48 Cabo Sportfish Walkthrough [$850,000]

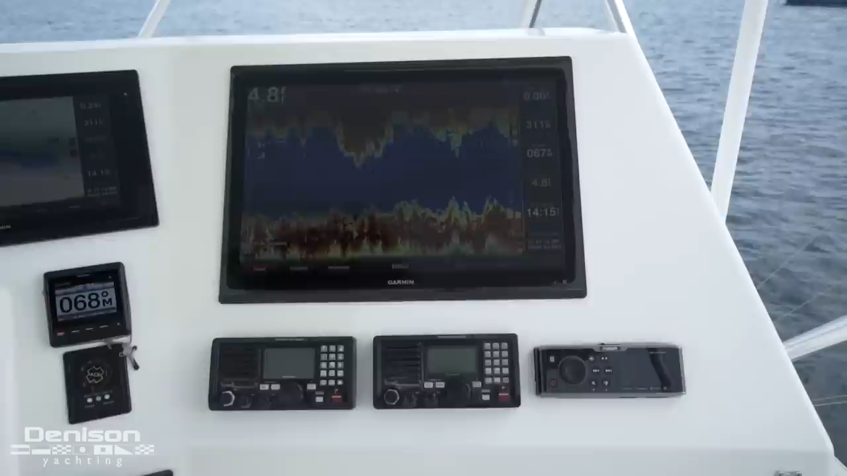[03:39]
Beneath the large Garmin display, you have two VHF radios in a fusion head unit.